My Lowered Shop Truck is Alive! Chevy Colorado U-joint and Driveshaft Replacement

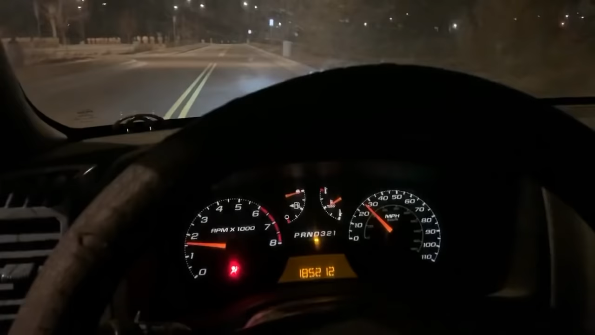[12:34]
So far, guys, this is wonderful. So, my shop is actually right there. Sorry, windshield's filthy.